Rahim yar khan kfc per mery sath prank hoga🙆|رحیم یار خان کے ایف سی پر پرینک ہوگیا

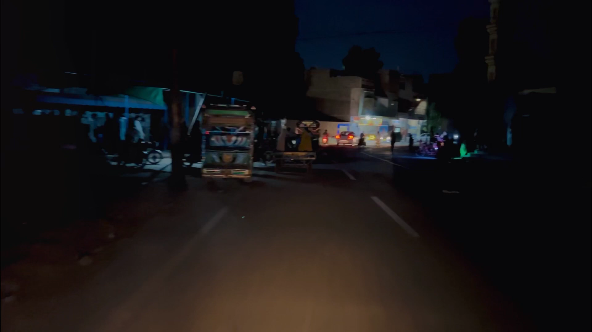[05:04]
ये रश लगा हुआ है यार यहाँ पे तो बहुत ज़्यादा टाइम लगना है। ऐसे डॉक्टर के पास नहीं रश लगा हुआ था।
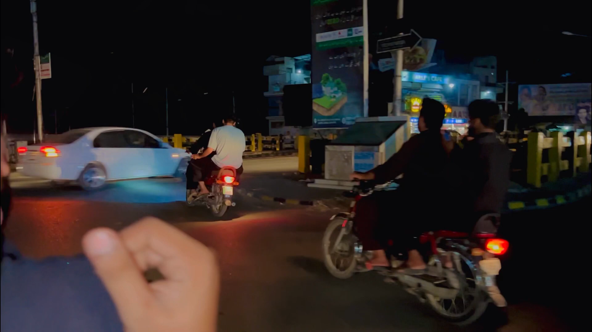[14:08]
अब यहाँ से सीधा वापसी घर की तरफ।